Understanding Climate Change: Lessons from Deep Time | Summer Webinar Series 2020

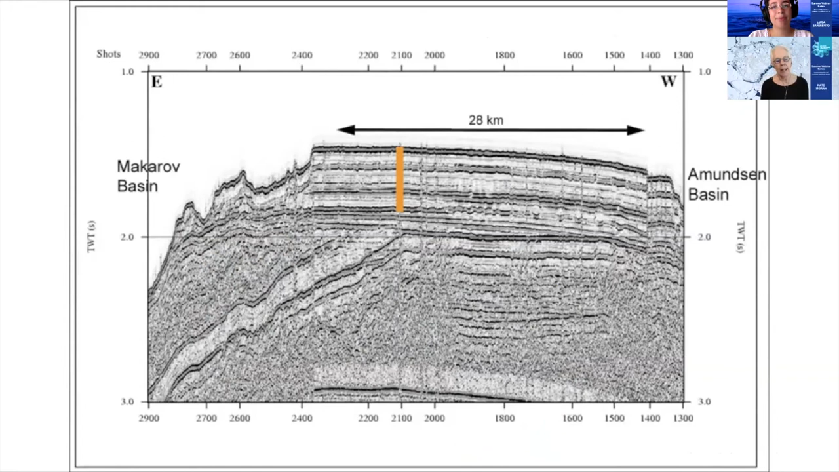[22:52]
imaging of the sea floor so that's a cross section of the ridge and that is a layer cake on the top and our goal was to try to recover that sediment record in the middle of the arctic ocean where there's a lot of ice and so what we wanted to do so you saw this before and you can see in the past the reconstruction of our past climate that